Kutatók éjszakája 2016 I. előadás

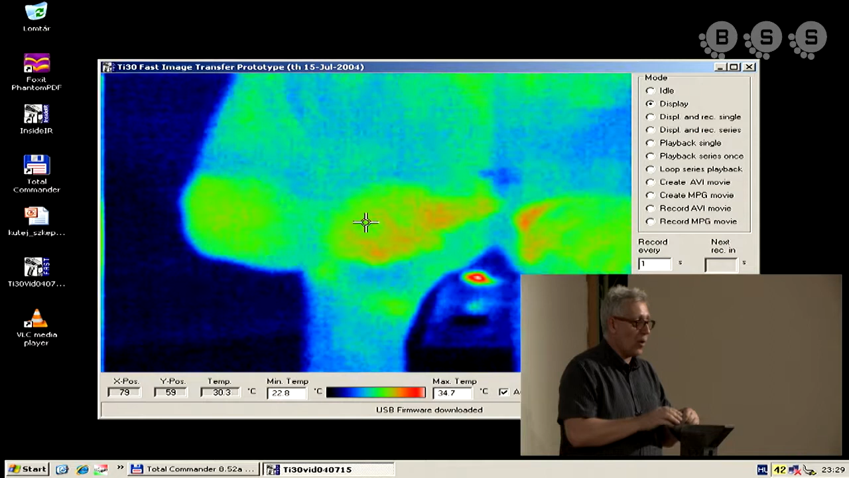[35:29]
On screen: spot 30.3°C
Tulajdonképpen, hogyha én egy ügyes kovács ember lennék,
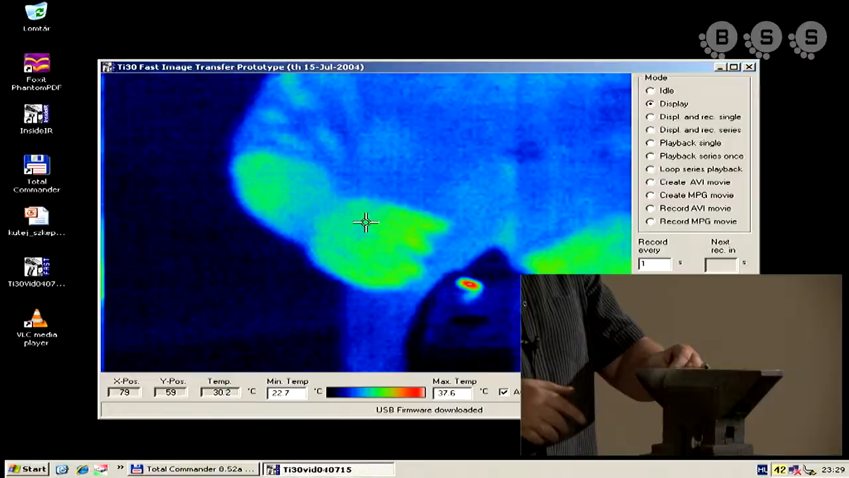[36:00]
On screen: spot 30.2°C, max 37.6°C, min 22.7°C
Ha megfogja az ember, és még egyszer megpróbálja ezt a kis hetet elvégezni, akkor szerintem most már mindenki látja, hogy mire kell odafigyelni, elkezdem ütlegelni,
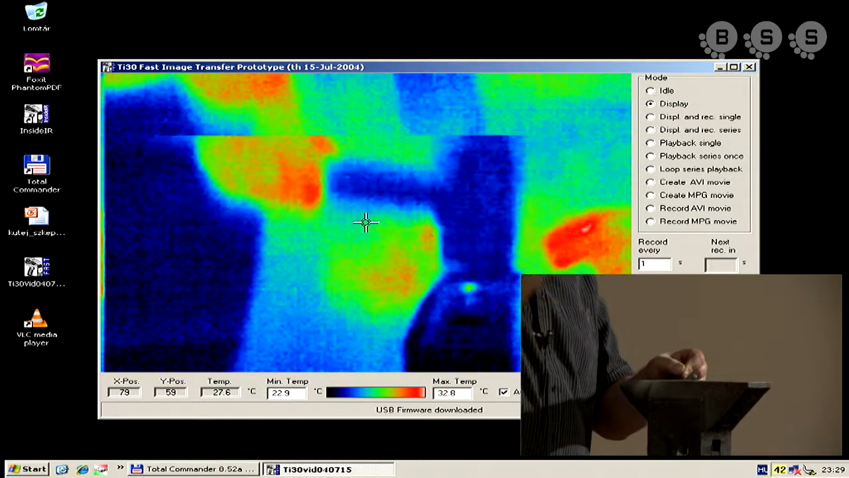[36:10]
On screen: spot 27.6°C
és annak eredményeként, hogy ezt ütöm, egyre vörösebb és vörösebb.
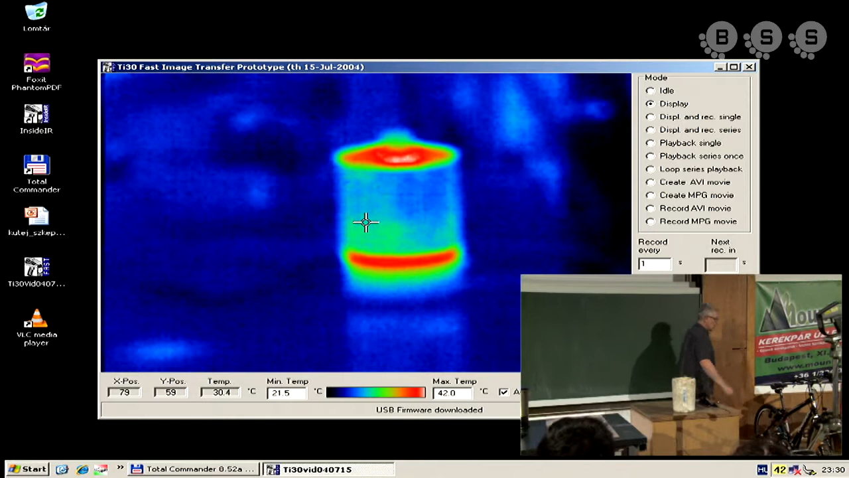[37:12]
ez melegvizet tartalmaz, ha valószínűleg kinyitom, akkor még lehet látni, hogy gőzölök is. Amit szeretnék megmutatni, ide tettem le, van két részből elkészített kis darabka, az egyik, az valamikor egy számítógépnek a hűtőbordájából lett kiszerelve, ez pedig egy tömörréz darabka.
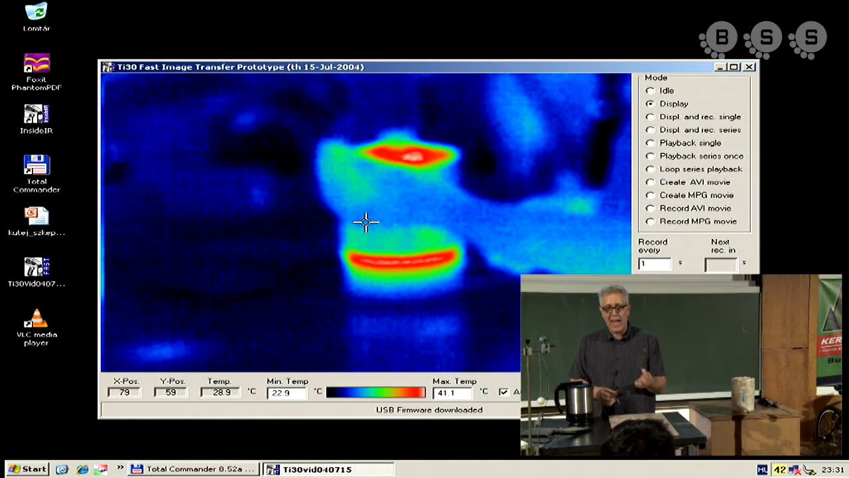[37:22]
On screen: max 41.1°C, min 22.9°C
Ezzel fogunk kísérletezni. Itt van egy pohár valahol, vagy ide letettem a poharamat.
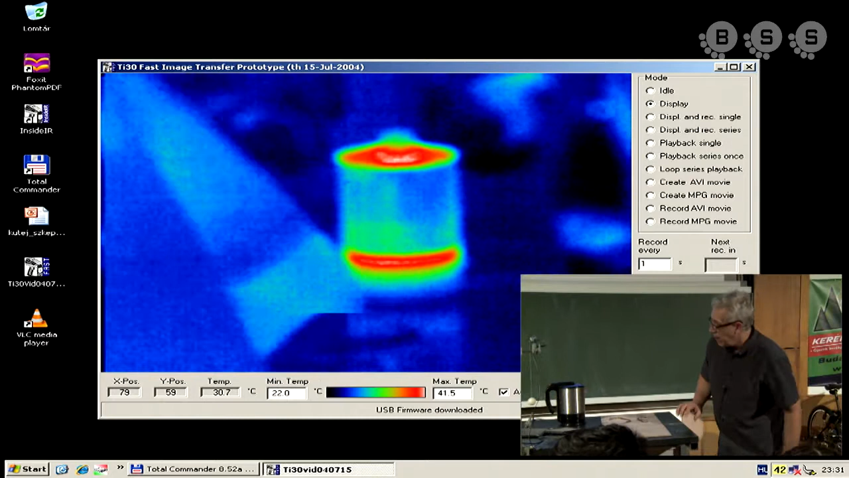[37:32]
Megvan. És azt fogom megcsinálni, hogy ide leteszem ezt a poharat.
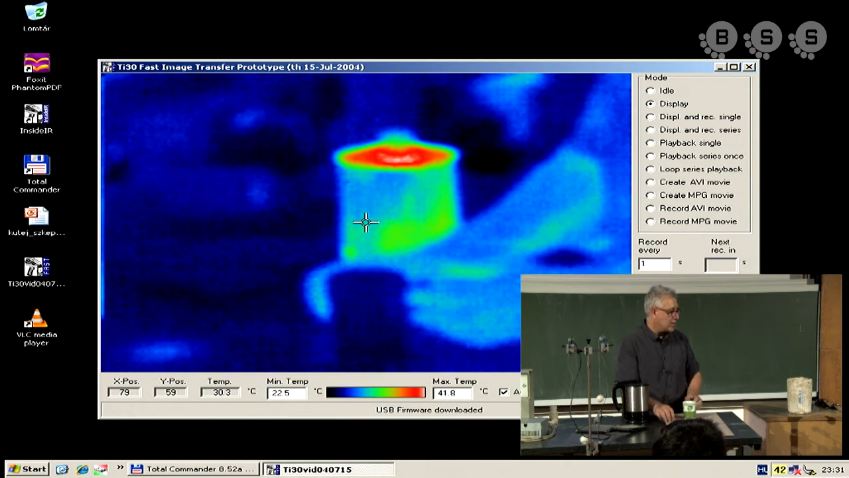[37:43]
On screen: spot 30.3°C, max 41.8°C, min 22.5°C
Ez a pohárról még látjuk azt, hogy ez a pohár még egyáltalán nem világít, tehát ha ide teszem, akkor jól látszik, hogy nem világít, és azért nem világít ez a pohár, mert hideg a környezetéhez képest.
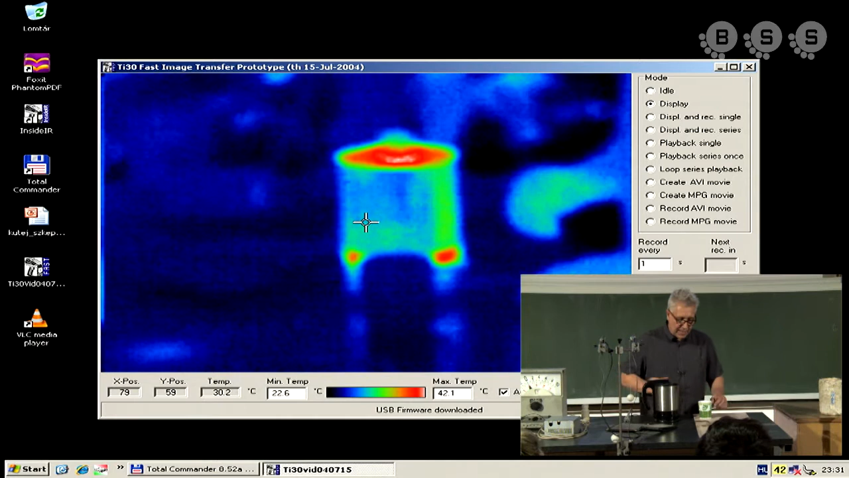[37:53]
On screen: spot 30.2°C, max 42.1°C, min 22.6°C
Hogyha beletesszük a forró vizet, akkor fogjuk látni, hogy hogyan melegszik meg a pohár, és tulajdonképpen átveszi a környezetnek a hőmérsékletét.
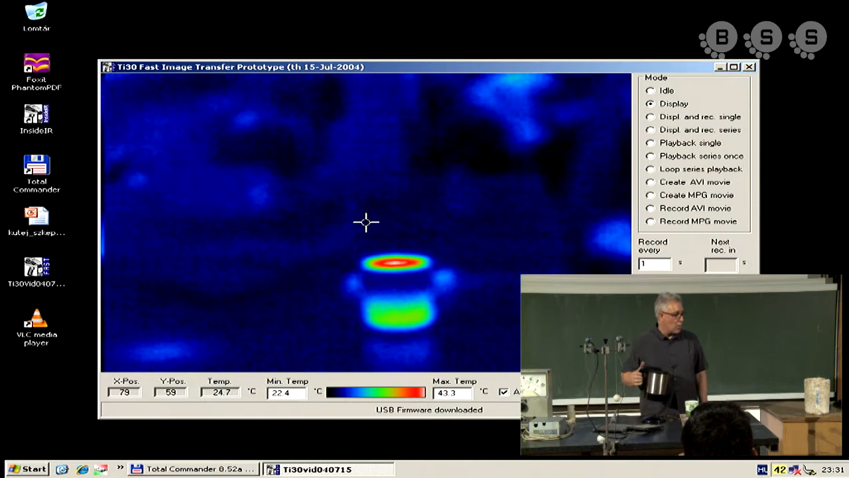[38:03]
Szerintem ezt mindenki jól látja. És amit ebből igazán szeretnék megmutatni, az ez a két részdarab, aminek a szerepét szeretném megmutatni. Jól látszik? Vagy jöjjek közelebb. Tehát azt hiszem, mindenki jól láthatja, hogy itt van ez a két részdarab.
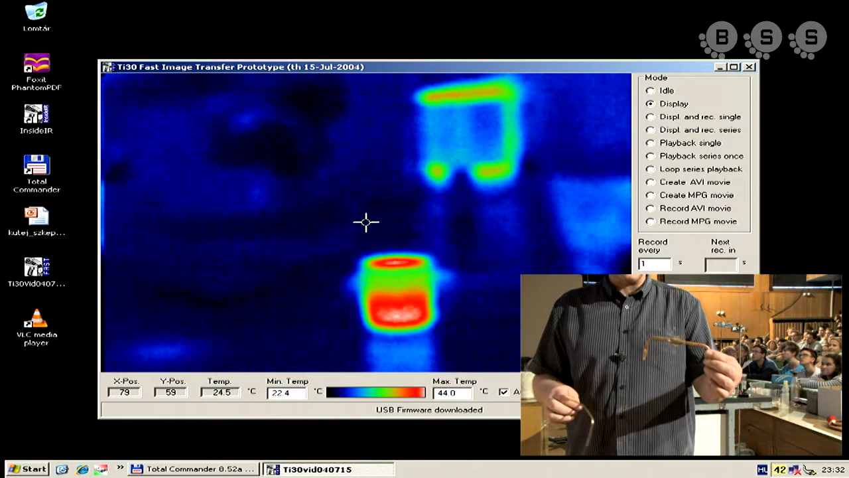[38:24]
On screen: spot 24.5°C, max 44.0°C, min 22.4°C
Geometriájára tekintve, mind a kettő ugyanakkora.
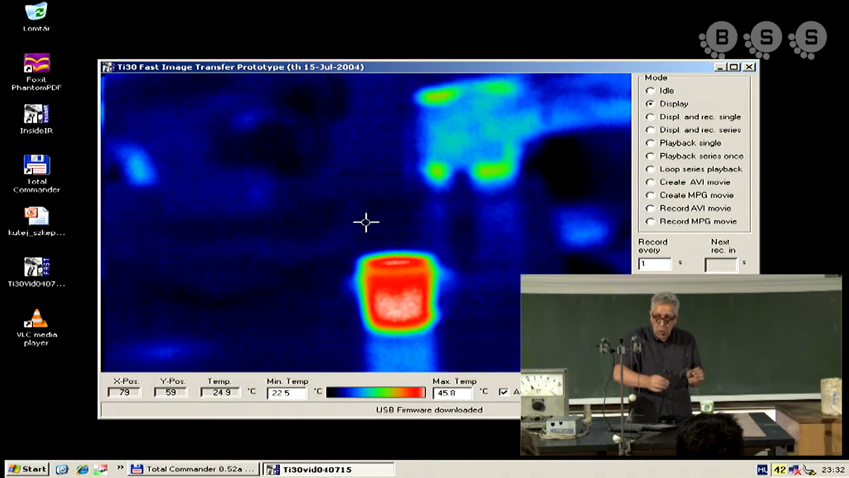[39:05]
On screen: spot 24.9°C, max 45.8°C, min 22.5°C
amelyik gyorsabban színesedik, az vezeti jól a hőt. Azt hiszem, hogy ez nagyon szépen látszik.
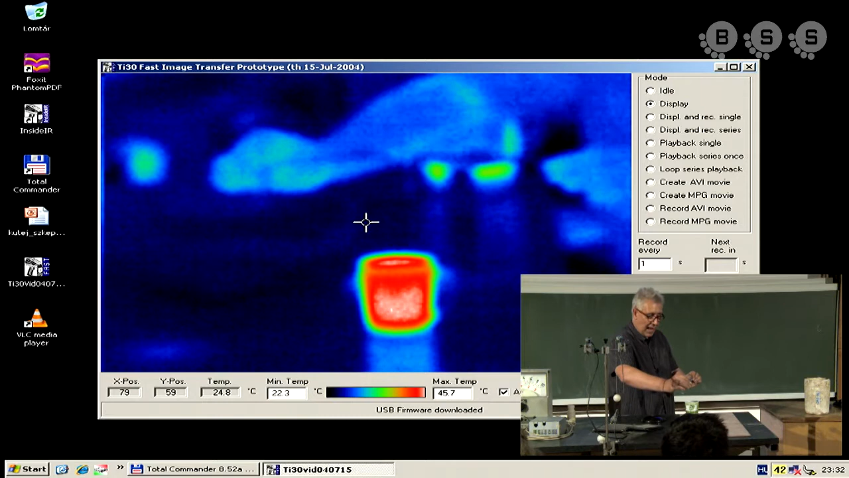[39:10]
On screen: max 45.7°C, min 22.3°C
Egyszerre beteszem a kettőt, és gyönyörűen fogjuk látni, hogy az egyik... Na most...
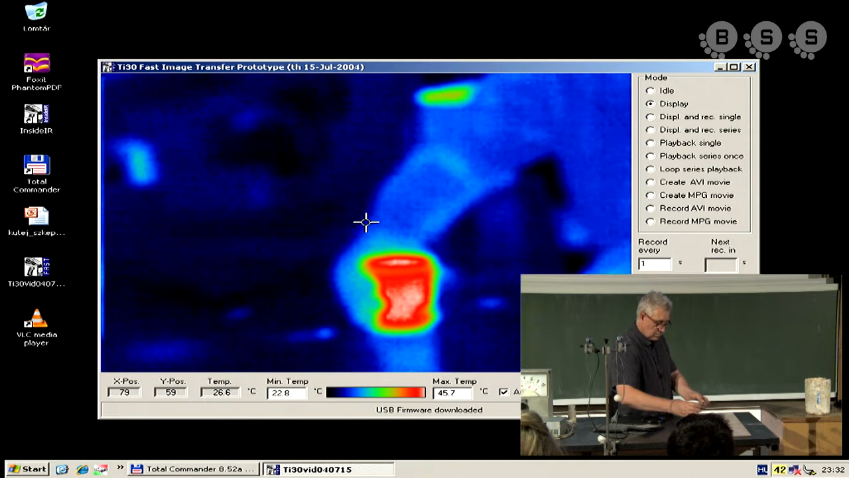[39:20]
On screen: spot 26.6°C, max 45.7°C, min 22.8°C
Hát lehetett volna egy picit melegebb. Melegítünk egy keveset rajta, de csak azért, mert a hőcső ennek egy megadott hőmérséklet fölött van, igazán komoly jelentősége.
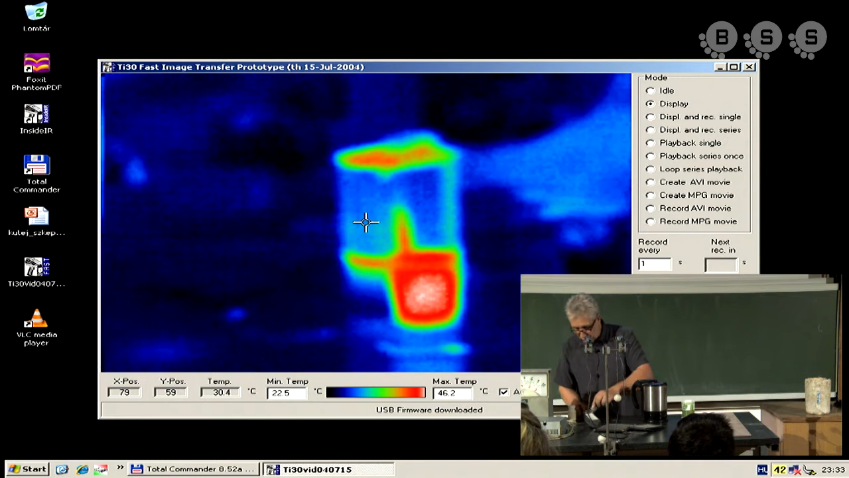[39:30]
On screen: max 46.2°C, min 22.5°C
Minden esetre fogjuk látni, hogy hogyan melegszik a hőmérséklet hatására, tehát a bekapcsolás hatására, hogyan melegszik az itt levő víz.
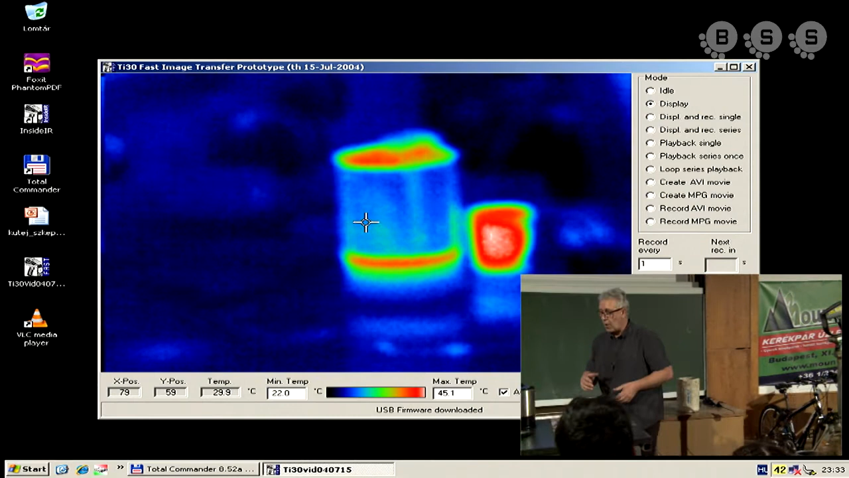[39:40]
On screen: spot 29.9°C, max 45.1°C, min 22.0°C
És utána pedig megnézzük azt is, hogy a hőcső az pontosan hogyan működik.
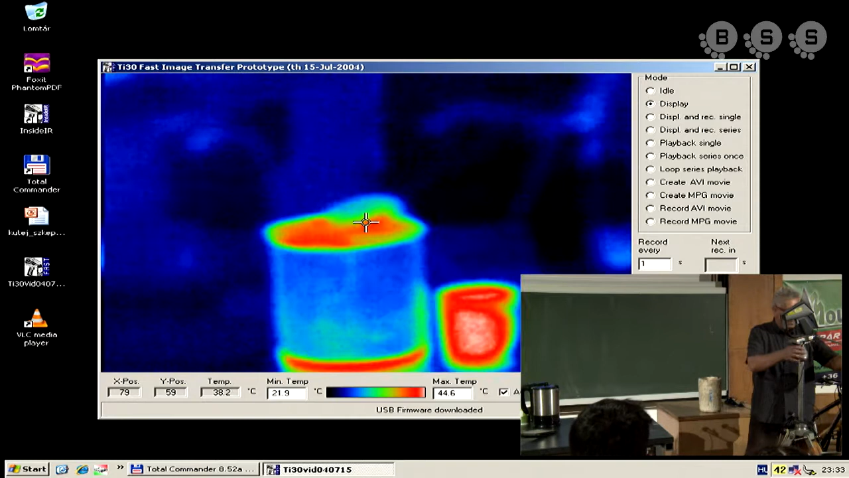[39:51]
On screen: max 44.6°C, min 21.9°C
Így. Egy egész picit közelebb jövünk hozzá. Ez lesz a pohár, amivel kísérletezni fogunk. Ide fogjuk betenni. Így van. És ezt fogjuk látni. Oké. Egy rövid melegítés után ez fog működni. Tehát teszünk bele egy kis forró vizet.
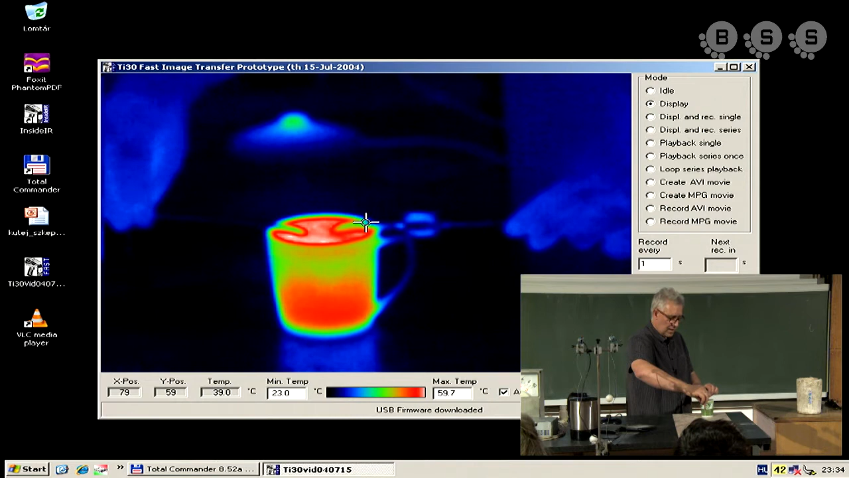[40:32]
On screen: spot 39.0°C
És hogy ezt ne zavarjon, kitesszük a képből. És tulajdonképpen egyszerre fogom beletenni a két testet. Szerintem jól fog látszani, hogy az egyik a hőcső, az sokkal jobban vezeti. Szerintem látszik azt, hogy ez a hőcső, ez tűzforró. A másik pedig ehhez képest, pedig gyakorlatilag teljesen szobahőmérsékletű.